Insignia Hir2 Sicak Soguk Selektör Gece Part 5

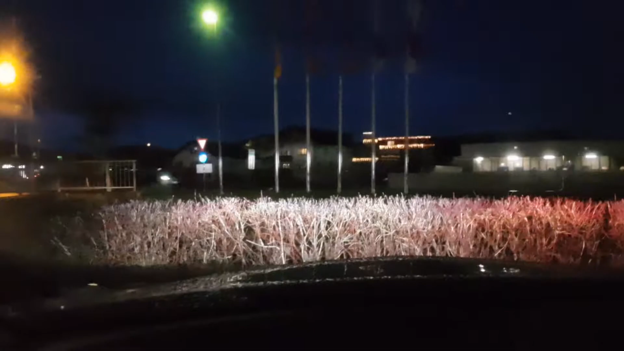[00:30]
Bir de sıcak selektör yapalım şimdi. Şu öteki araç gidince daha net belli olur. Şimdi sıcak selektör yapıyoruz.